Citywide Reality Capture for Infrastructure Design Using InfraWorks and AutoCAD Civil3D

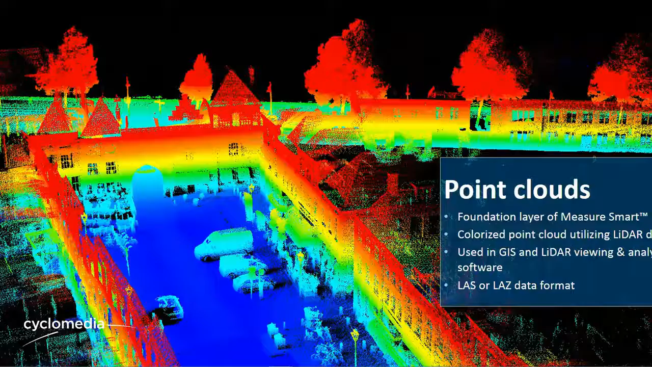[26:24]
Ferky It's photographic No It's proper LiDAR We use Yeah we use the Velodyne High-end Velodyne HD32 And a whole bunch of other number On the back of it LiDAR units Like a very expensive Baked bean can That sits on the back of the Of the imagery Exactly the same Positional Measurement accuracy No different In fact what we do Is we benefit From the LiDAR imagery Because we do a couple of extra things Which benefits Recap Autodesk users And in this particular case An Esri user Using ArcGIS Pro We're taking that LiDAR We also incorporate Additional
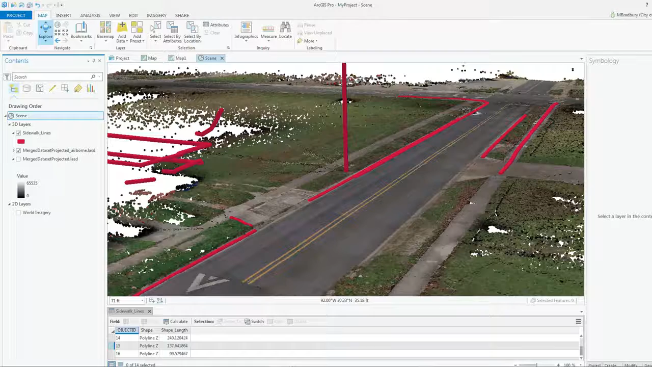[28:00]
slightly to the right Because I only gave a small Subsection of LiDAR So some of the data Is actually missing And using tools Within the Esri platform To actually do line following Asset extraction Capture of information So we capture imagery Plus LiDAR Like I said It wasn't necessarily Supposed to be a commercial But more importantly And maybe in this situation Is taking that same LiDAR With that same RGB value So you get instant gratification That sounded wrong But you know where I'm coming from Where we're taking that LiDAR Into an AutoCAD based solution And seeing Hey if there's a stop sign there Guess what It's a stop sign It's red It's got
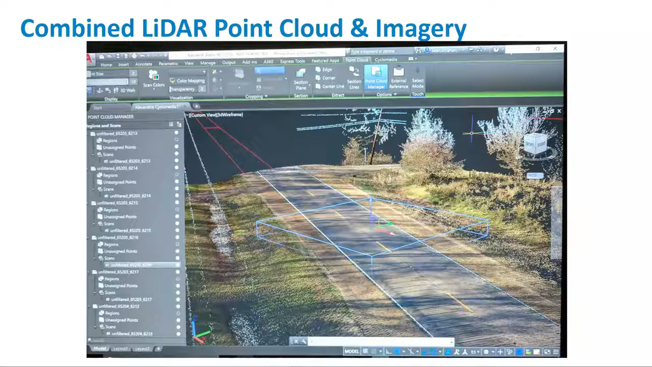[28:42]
the word stop on it If it's a tree It's green It's maybe got Sort of multi-coloured Speckled barks But you know what You're dealing with And it's where Brockwell IT Bring immense value To this whole workflow And well What can you do With this afterwards Rick Not necessarily Just for you But if anyone's Interesting It is interested It is the High-end Velodyne unit That's used by The likes of Who are the Autonomous vehicle Companies I should notice Who are the ones That went to San Francisco And went to Uber Went to Phoenix And immediately Had an accident Because somebody T-boned The vehicle Great